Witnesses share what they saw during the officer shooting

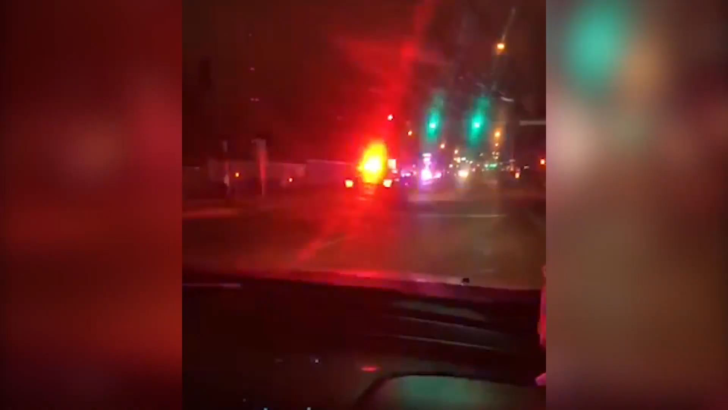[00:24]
and we had to pull over, continue, pull over, continue. Whenever we got up to the gas station, it was just cop cars everywhere.